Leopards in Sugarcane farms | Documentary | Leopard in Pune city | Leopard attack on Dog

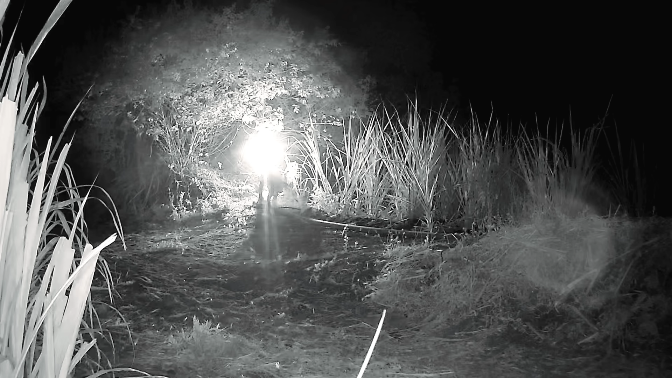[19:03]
थोड़ी देर के बाद रात के 2 बजे हम कैमरा ट्रैप निकालने के लिए उसी जगह पहुंचे और तभी वो हमारे सामने से फिर से खेतों में गायब हो गई।
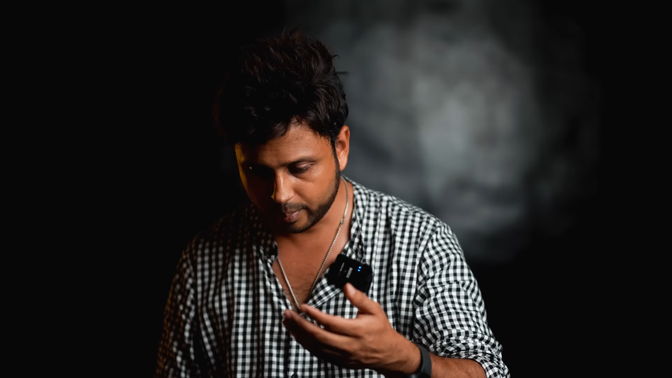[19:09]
मैं ऐसे ही कैमरा में, मेरे वाले कैमरा में मैं ऐसा देख रहा था और सडनली आशीष बोला, अरे लेपर्ड। बोला कहा? तो जहाँ पे हमने 360 कैमरा लगा था उसके नीचे से ही लेपर्ड गया।
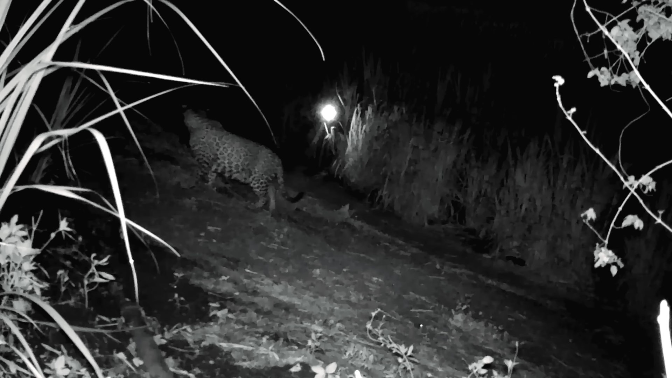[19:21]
मैंने तो देखा नहीं, जिस पॉइंट पे हम उतरने वाले थे उसी टाइम वो लेपर्ड 2 बजे रात को उसी उसके ट्रैप कैमरा के नीचे से चला गया।
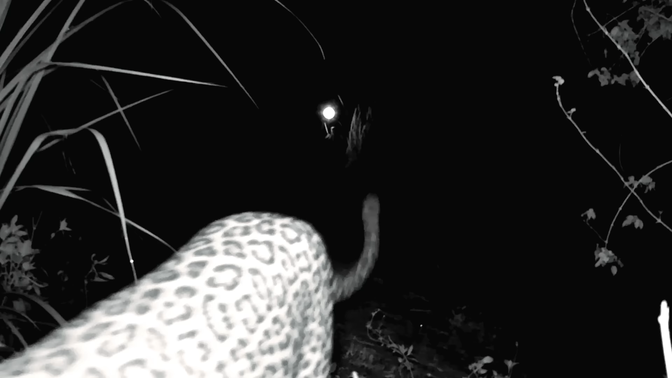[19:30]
फिर हमारी सच में फटी थी, मतलब सच में, मतलब आशीष की नहीं तो मेरी, तो मतलब मैं फ्रैंकली एक्सेप्ट कर रहा हूँ कि मेरी तो फटी थी।